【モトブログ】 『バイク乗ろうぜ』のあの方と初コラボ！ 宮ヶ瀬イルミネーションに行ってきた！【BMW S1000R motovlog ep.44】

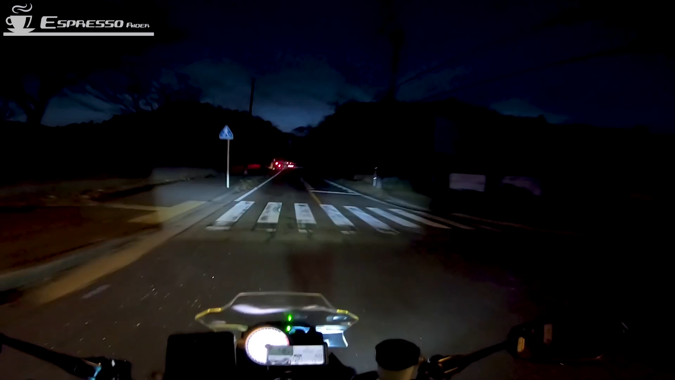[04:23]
えー宮ヶスコファンの方に向かっていますえーとですね触れ合いの家でなんとバイクのローゼのシンヤさんとお会いしましてまあ偶然ですね
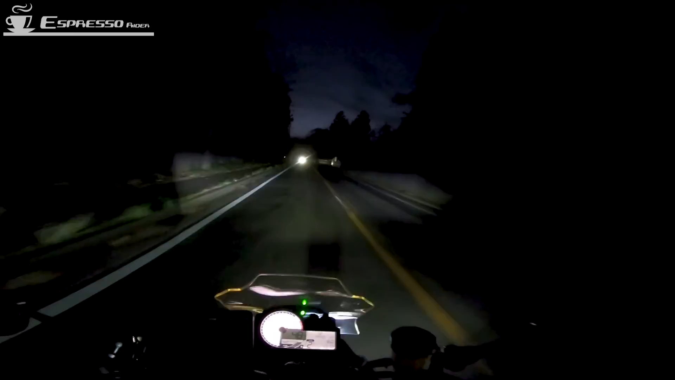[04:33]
ほんと偶然にお会いして今ね実は僕の後ろにえーシンヤさんが走ってます
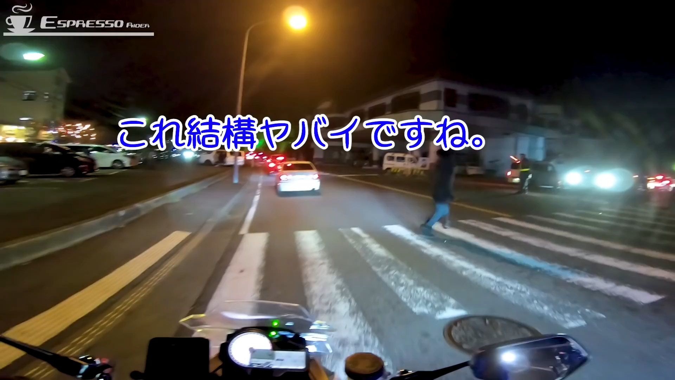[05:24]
こんなに混むんですねいやーすごいなーイルミネーションがこれは予想よりはるかを上回る凄さだ
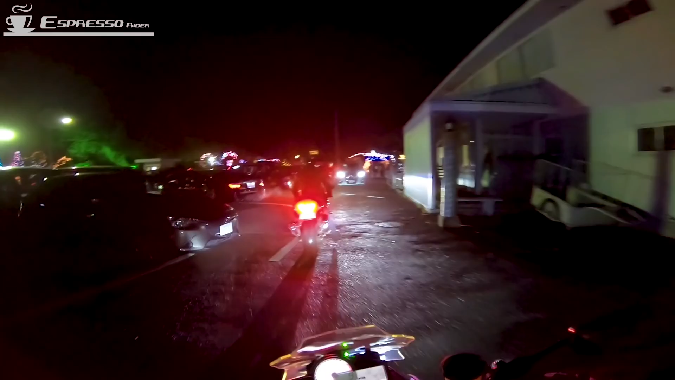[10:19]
はいえー今ね宮ヶ瀬のイルミネーションを見てきて今帰り道になりますえー前を走っているのはしんやさんですね本当にね今日1日僕の無茶振りに付き合ってくれて本当ありがとうございましたまあ男2人でねイルミネーションを見に行って